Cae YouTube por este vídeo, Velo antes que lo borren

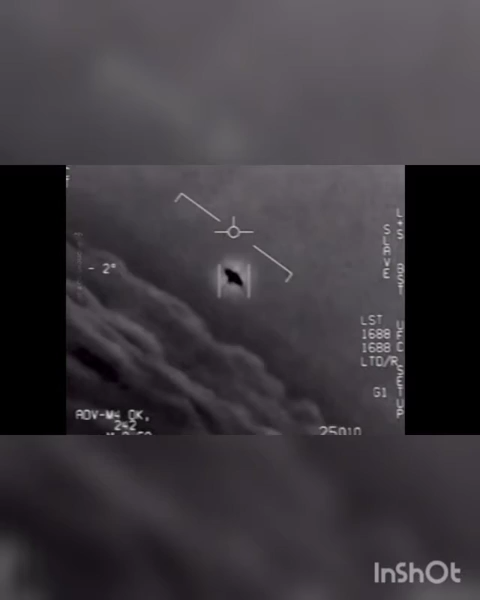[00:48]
That's not an L&S though, is it? It's not, dude. Look at that thing.